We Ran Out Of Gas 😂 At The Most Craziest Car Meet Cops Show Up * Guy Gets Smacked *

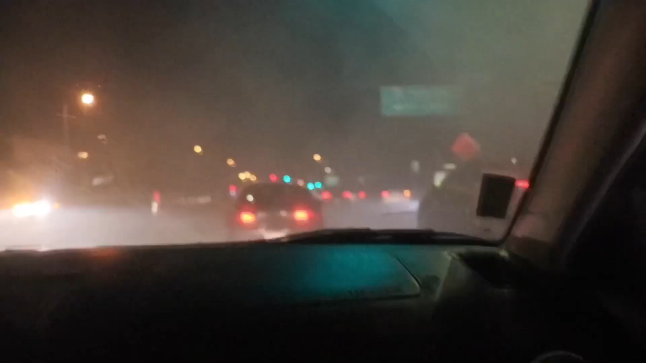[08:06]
Oh, goddamn, people are burning out in the streets. Guys, we're out of gas.
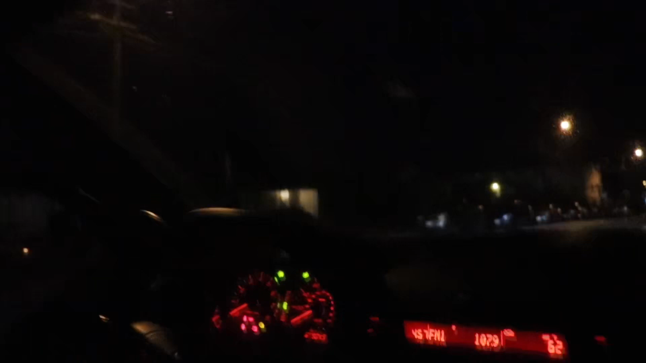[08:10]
I'm gonna push you. Through the back? Yeah. All right.
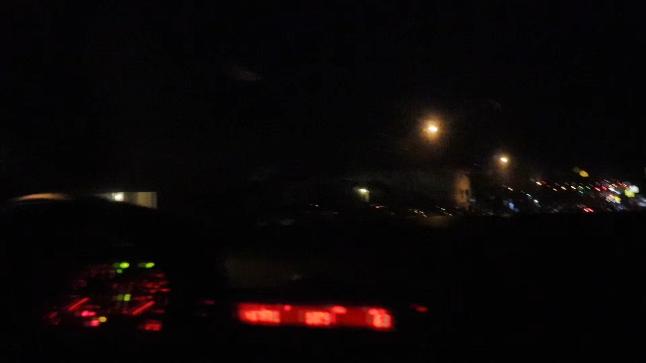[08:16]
So they're gonna push us from the back, guys. Good thing we have our team with us today. All the mama's way.
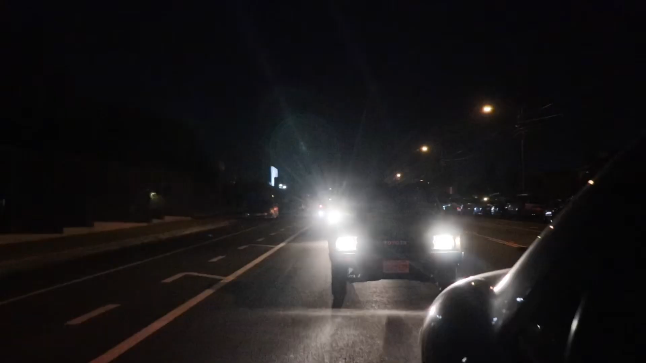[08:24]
We're getting pushed. We're getting towed right now by the boys.